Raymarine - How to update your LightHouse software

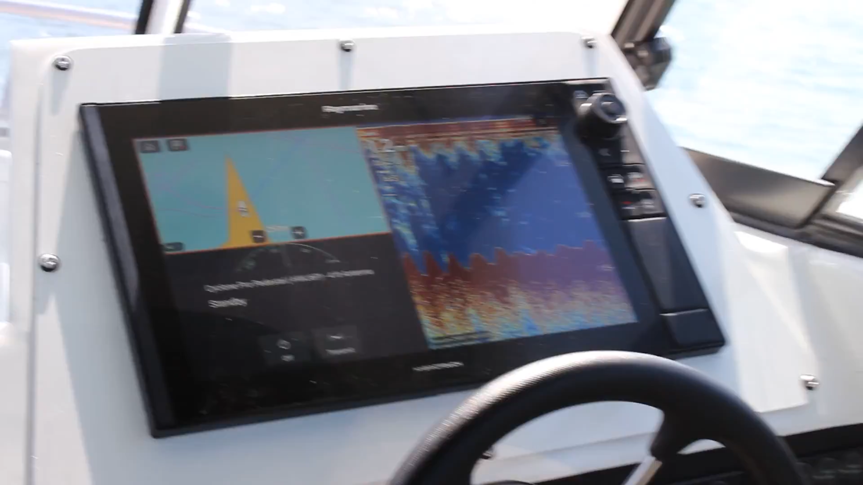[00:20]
To update your Lighthouse software via an internet connection, simply click settings.